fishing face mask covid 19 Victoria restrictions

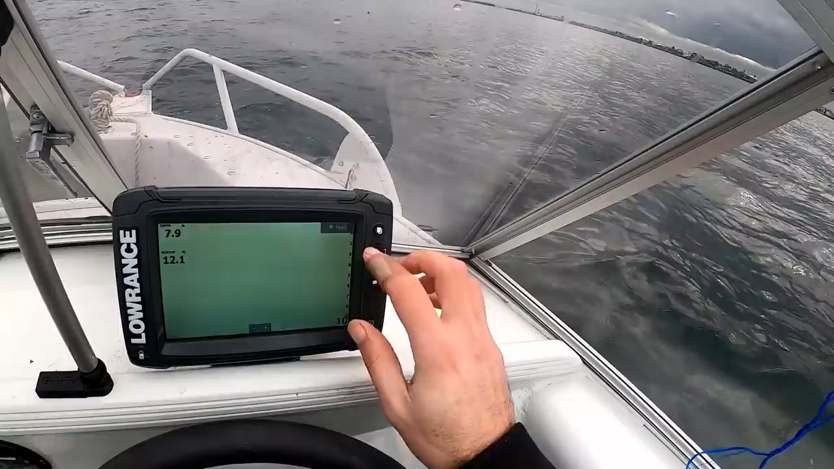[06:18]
let's see a cursor let's give that a go 8 meters again, directly out from that which is what I said last time a few cars?